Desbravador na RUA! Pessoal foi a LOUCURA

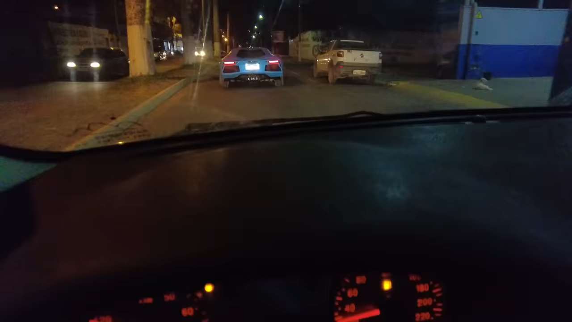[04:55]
É, o posto é logo ali Daí, ó O Luquinha tá atrás filmando Eu já vou dar a cena pra tentar Muito carro! Nossa, posto, tem muito carro Mano, se tiver muito carro Não dá pra parar Que eu não posso atravessar esse carro Ele é muito grande Tem muito carro A gente vai ter que enfiar esse carro ali Carro jeitado, mano!